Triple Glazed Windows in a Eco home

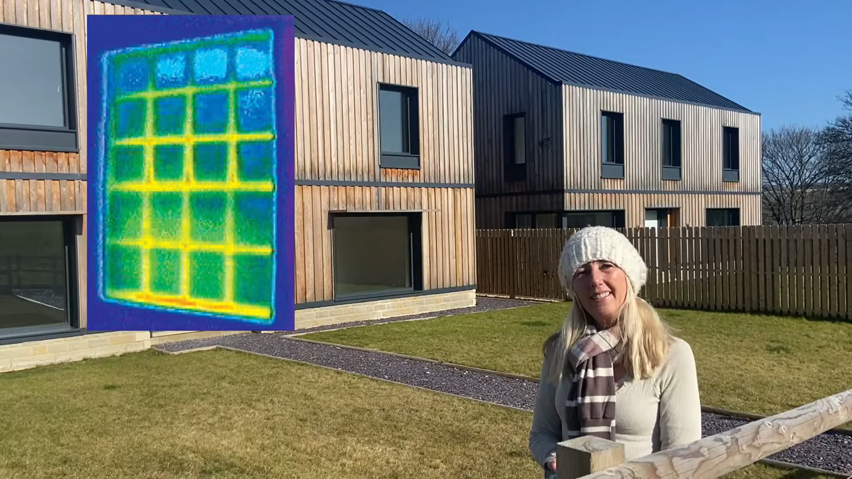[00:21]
The glass is the higher performing aspect and the frame is the weak point. So by choosing to have big picture windows with very small frames we're having the best performance out of the windows we can.